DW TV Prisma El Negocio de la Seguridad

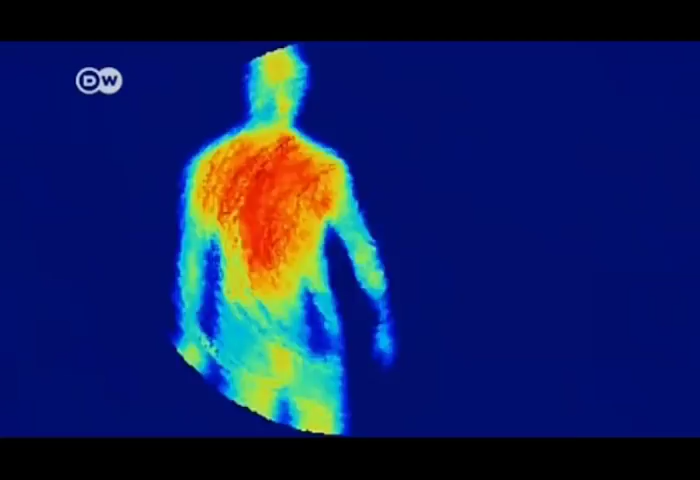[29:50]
Sin embargo la sección de imagen está limitada a un metro veinte.